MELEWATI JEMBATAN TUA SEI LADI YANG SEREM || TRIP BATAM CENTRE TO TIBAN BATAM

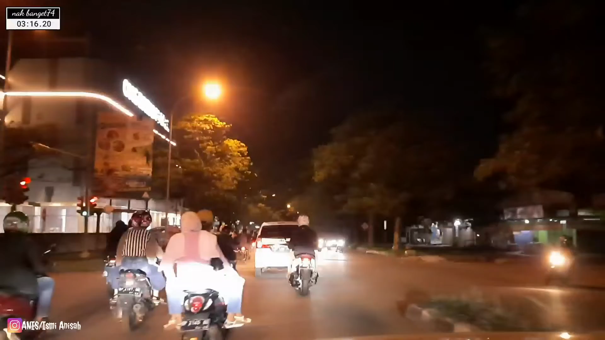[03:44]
adalah Di depan Wanbata Mall Ini mall baru Yang barusan dibuka Pada periode Akhir Tahun kemarin Cinta Cukup ramai Rame sekali Sehingga macet sih Kalau pintu gerbang Belok
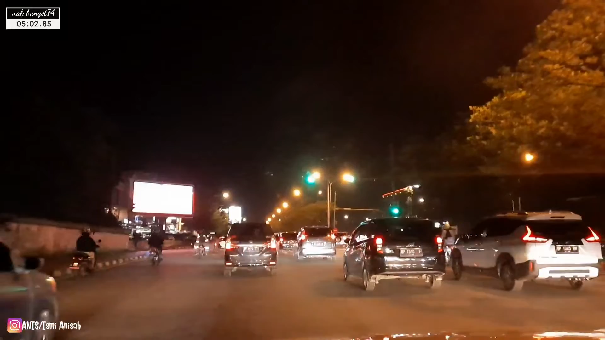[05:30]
Kau Dan aku Yuk kita lanjut Teman-teman Kita akan memasuki Ini jalan Highway lah Menurut saya Sangat besar sekali Dua jalur Dan masing-masing Jalurnya itu Itu terdapat Lima lintasan Ini persis Tepatnya Di depan One Avenue Building
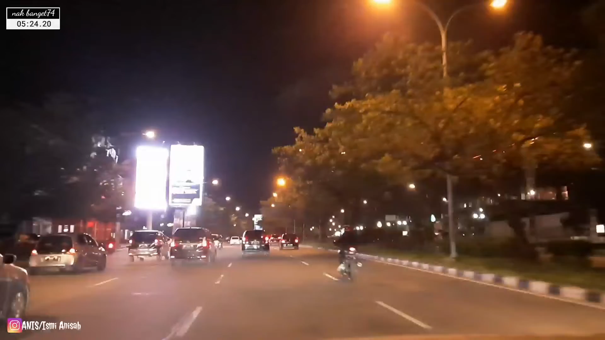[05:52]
Ini rencana Apartemen Berlantai 43 Nah ini sedang Project Dan di depan Ruko Pangan Spring Ini memang Lokasi yang Sangat-sangat Menjadi Idola sekali Terutama bagi Kalangan-kalangan muda Dan juga Keluarga Ini lihat Warna-warni
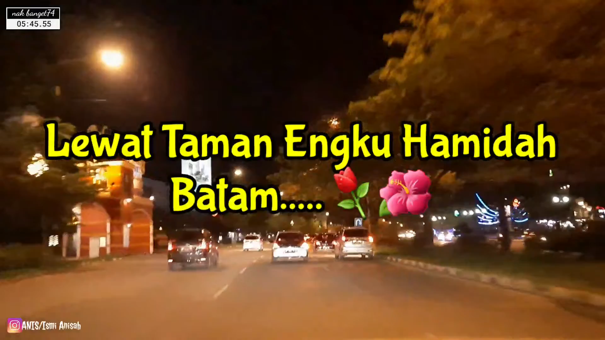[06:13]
Sama Pemko Juga disediakan Fasiliti Infrastruktur Yang luar biasa Besar sekali Indah Lihat Nyaman Indah Luas Menarik Lihat Warna-warni Ini kalau Di Bandung Kayak Dimana Siwok Ini Bagus Banget
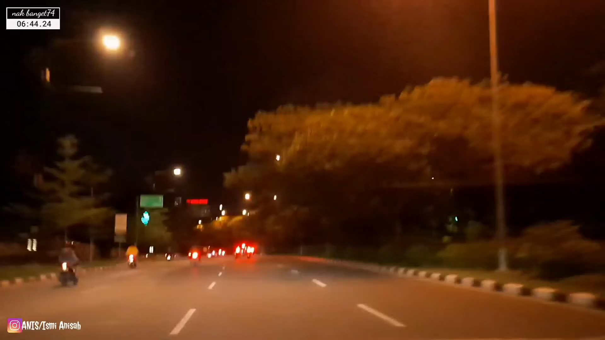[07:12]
Kita Di ujung sana Terlihat Hotel Vista Dan Awal Bros Ini memang Di bukit Letaknya Dia Kayak Kalau ada Flyover Tapi Flyover Atas Itu Berjualan Nah teman-teman Untuk flyover Di Batam Ini ada Namanya Namanya Laluan Mada Di depan Ini ada Neon
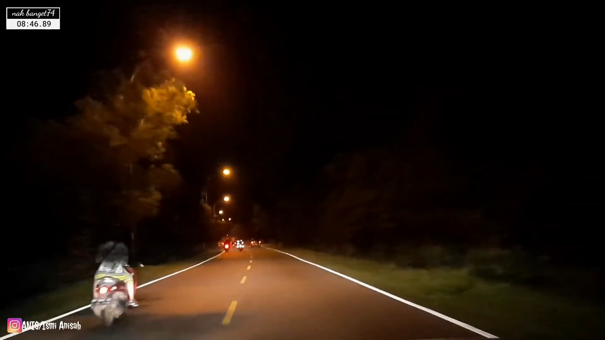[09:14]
Lain Batam Di Batam Disini Melintas Sebuah Danau Waduk Seiladi Di atasnya Jembatan Dan ini Digunakan Untuk Fungsi Air Minum Fasilitas Air Minum Untuk Seluruh
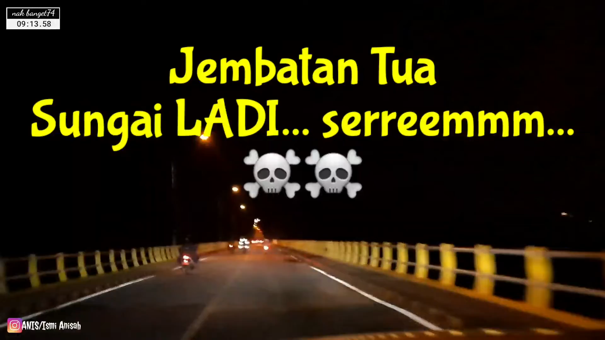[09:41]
Kawasan Baloi Khususnya Tapi bisa Dilebar Keluarkan Di seluruh
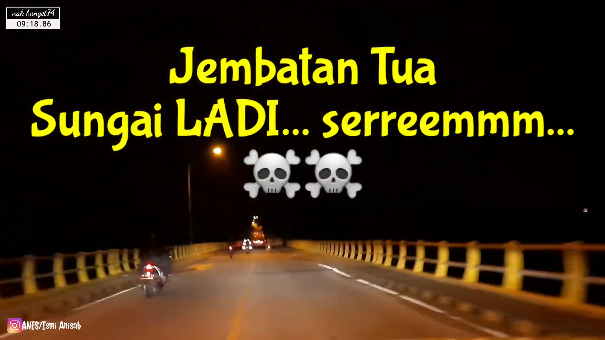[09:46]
Batam Ini Jembatannya Persis Kita Di atasnya Pintu
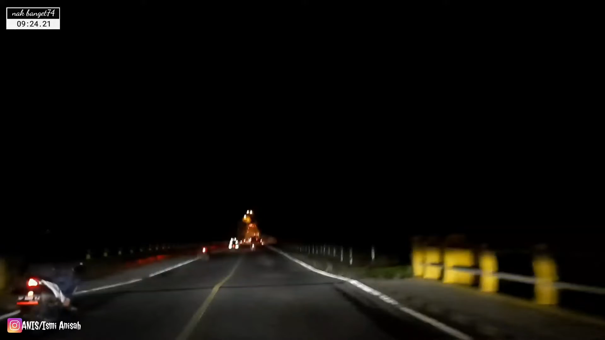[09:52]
Akan Terbuka Kita Langkah Bersama Disitu Kita Lihat Bersinar
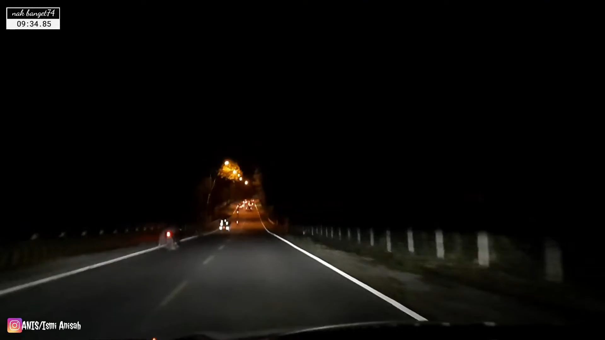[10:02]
Lengkikan Debu Ini Jembatan Seiladi Berakhir Memasuki Kawasan Zona Tiban Tiban Persis Di depan Southlink Southlink Ini Perumahan Yang Cukup Mewah
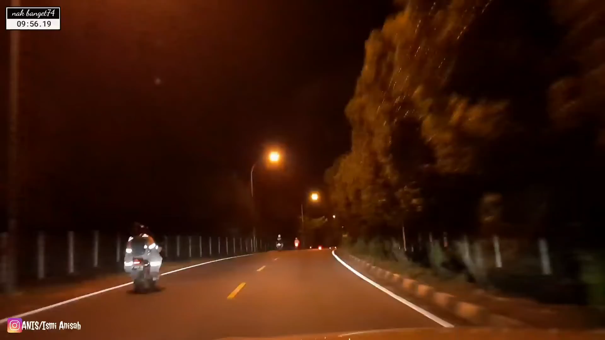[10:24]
Menengah Ke atas Summit Disini Namanya Southlink Summit Perumahan Atau Orang Lebih Mengenalnya Green Summit Jalan Disini Sekarang Cukup Leluasa Menjadi Empat Jalur Ada Jalur Nanjak Dan Jalur Rata Kalau Jalur Nanjak Itu Untuk Masyarakat Umum Kalau
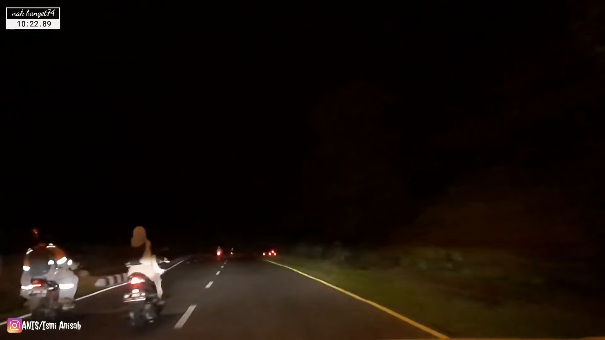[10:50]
Yang Rata Itu Untuk Mobil Mobil Suhail Itu Untuk Kontainer Untuk Gandingan Nah Di depan Ini Nah Ini Disini Menyatu Nah Ini Om Mbak Antik Belum Lihat Pada Saat Jadi Ini Sangat Ramai Sekali Ini
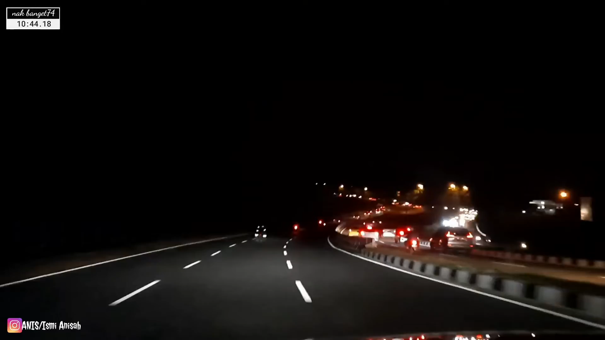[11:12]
Jalur Yang Baru Saja Diselesaikan Oleh Pemerintah Sebelah Kanan Ini Jalur Tanjakan Tapi Kali Yang Sebelah Kiri Ini Jalur Datar Nah Ini Adalah Untuk Kontainer Khusus Kalau Sebelah Kanan Masih Nanja Yang Lama Nah Kita Datar Untuk Kontainer Untuk Truk Gandengan Roda Sepuluh Muatan Dan